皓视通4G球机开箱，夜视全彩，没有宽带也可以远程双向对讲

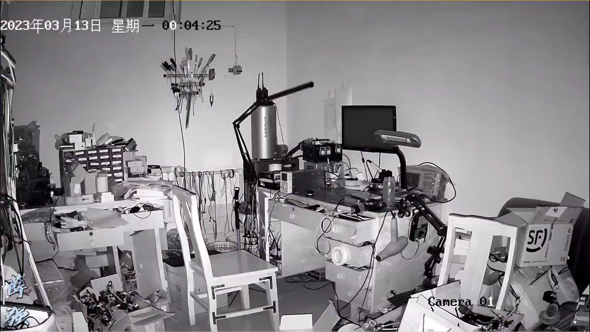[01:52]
咱们看一下红外灯开启 黑白图像的效果 这个是电子变焦